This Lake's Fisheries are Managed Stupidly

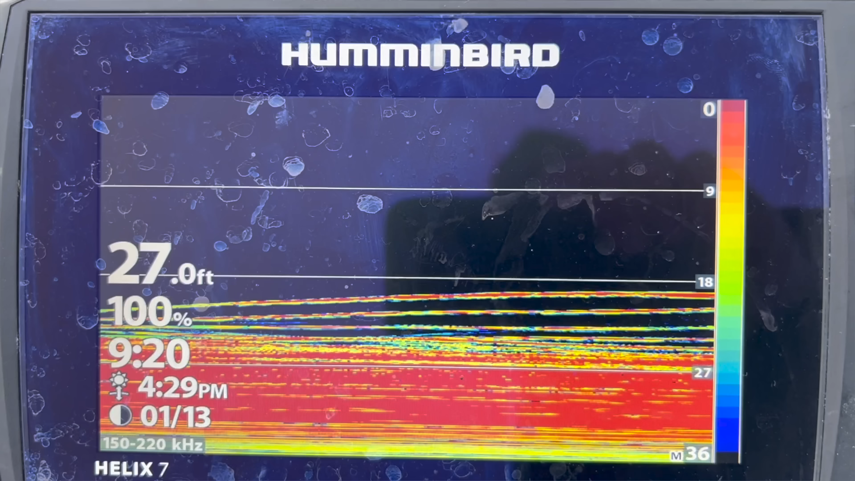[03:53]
On screen: depth 27.0 ft
You can just see there's just a constant parade of perch on the graph. So you have this lake that's overburdened with perch, overstocked with trout, which means you're going to get stunted trout.